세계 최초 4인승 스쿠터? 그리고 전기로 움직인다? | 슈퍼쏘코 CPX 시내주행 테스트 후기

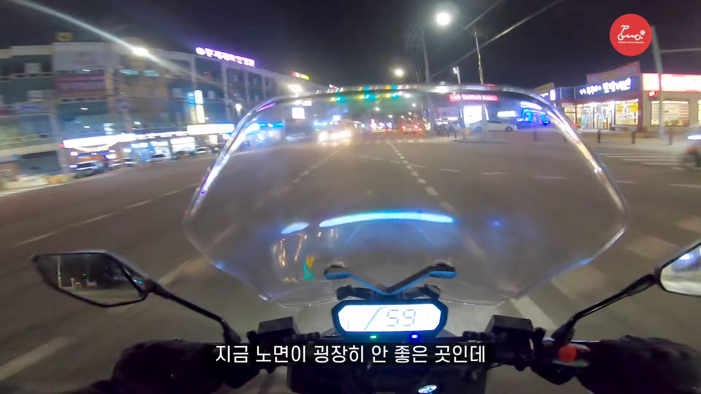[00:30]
와 이거는 첸덩을 하고 이걸 이렇게 간다고? 와 승차감 야아
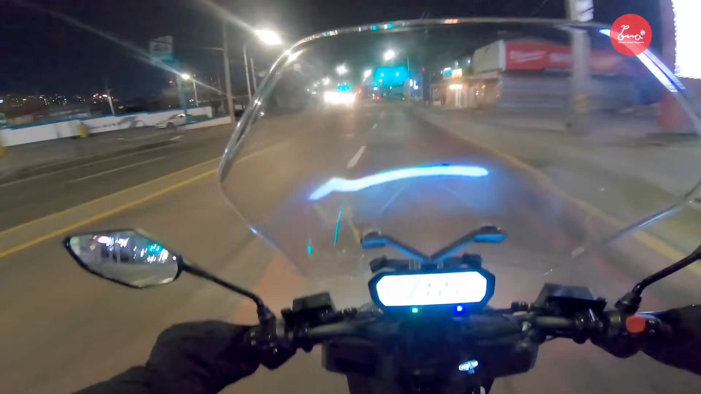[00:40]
여기 여기 여기 노면 쓰레기 우와 미쳤어 여기 승차감 여기 노면 진짜 쓰레기인데 한번
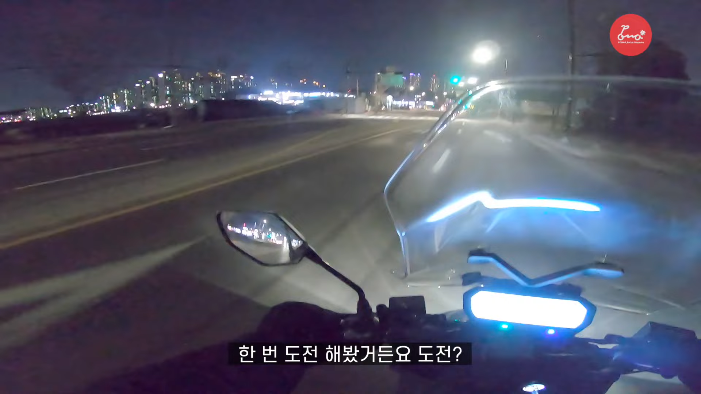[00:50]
도전해봐 이게 되네 야아 놀랐다 승차감이 너무 좋아 승차감이 뒤에 딱 그때 생각났어 옛날에 버그만 처음 가져왔을 때
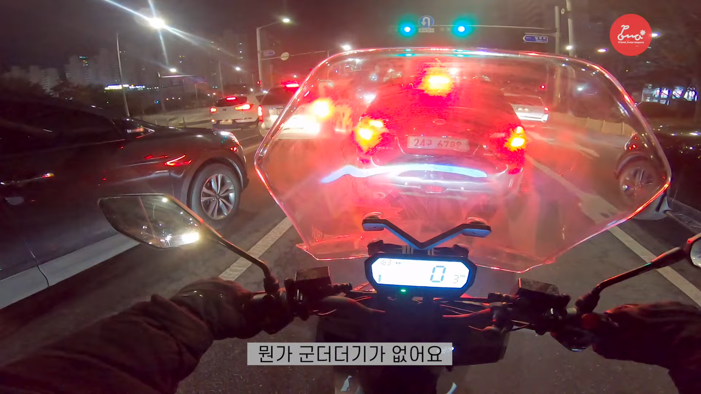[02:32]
군더더기가 없어요 응 계기판도 예쁘고 이게 뭐라 그러지 이 윈드스크린 윈드스크린과의 조화도 좋고
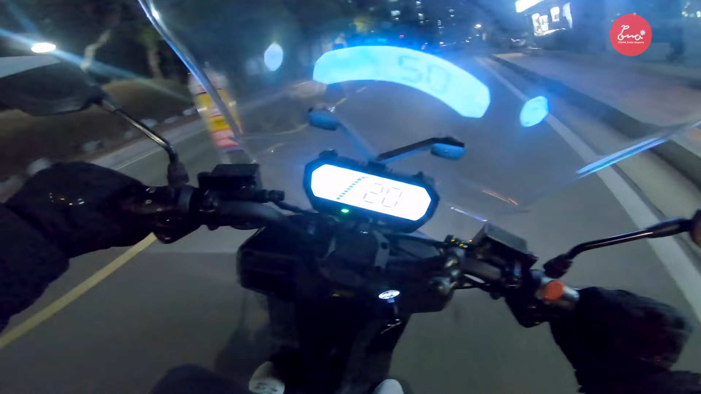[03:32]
오우 잘 돌아가네 와 이거 엄청 높은데 어 근데 우와 씨 뭐야 이거 이거 뭐야
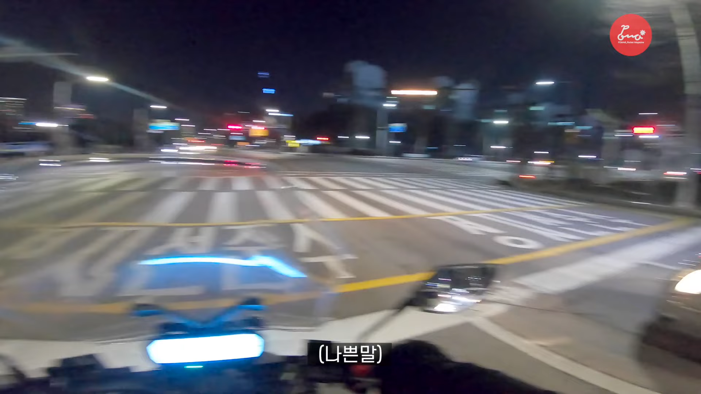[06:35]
그러라고 만든 거 아니다 킥보드 아 진짜 돌아버리겠네 여러분 제발 그럼 킥보드 두 명 타지 마십시오 제발 저러지 마라 저런 것 때문에 욕을 먹잖아 저런 것 때문에 왜 혼자서 타라고 저렇게 여러 대를 깔아줬는데 저걸 왜 굳이 한 대를 둘이 차는 거야 지차장에 왔으니까 주차 모드를 딱 써줘야 되는 건데 주차 모드를 딱 아 주행 중에는 안 되는구나 주차 모드가 아 그렇지 안전을 위해서 그게 맞지